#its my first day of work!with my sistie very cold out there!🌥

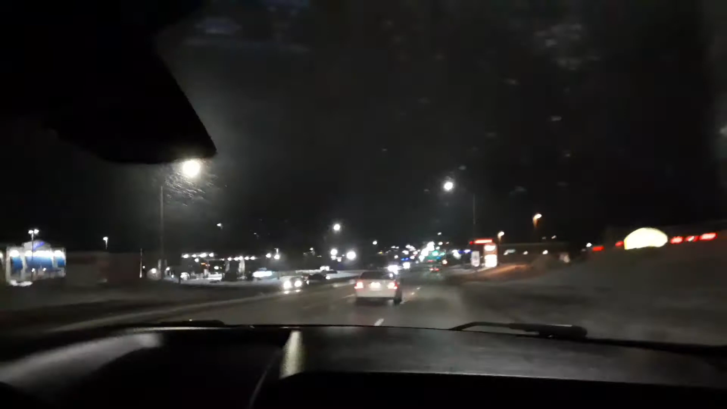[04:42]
So, paulit nami guys. Gabi na. Alas 10 na diri ah. Ah, alas 10 na. Nara. Ano na, paulit nami guys. Ngit-ngit na kayo oh. Buwan na yung mga tao. Sakyanan na lang. Yung mga suga.
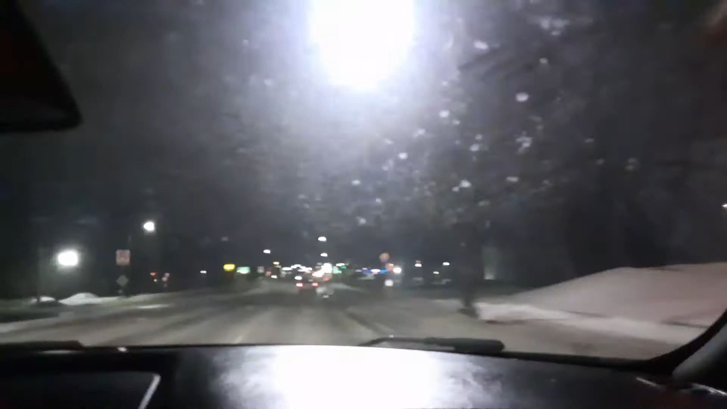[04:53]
Yeah. Thank you, Lord. Finally. Akong sisis nag-drive oh. Yeah.